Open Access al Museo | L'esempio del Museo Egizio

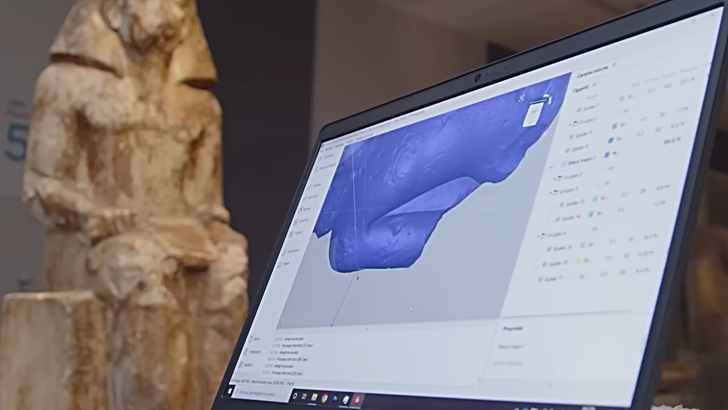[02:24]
La fotogrammetria in particolar modo è uno degli strumenti più importanti che ci permettono proprio di ricostruire digitalmente degli oggetti ma il modello 3D è anche l'opportunità